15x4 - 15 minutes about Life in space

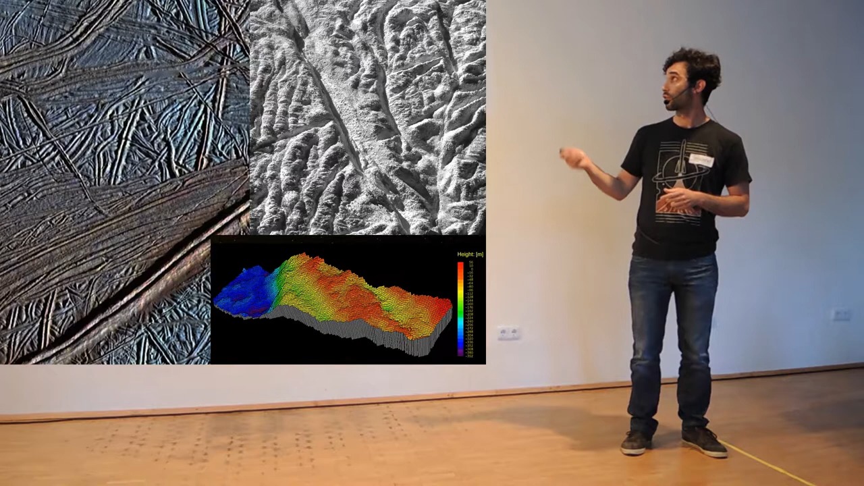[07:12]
You can make 3D pictures from stereo images, taking a picture from one side and a picture from somewhere else. You combine those two pictures. You can also see the different colors here. You can analyze chemicals there because of those colors. And of course, pictures of the plumes. Very impressive, very dramatic.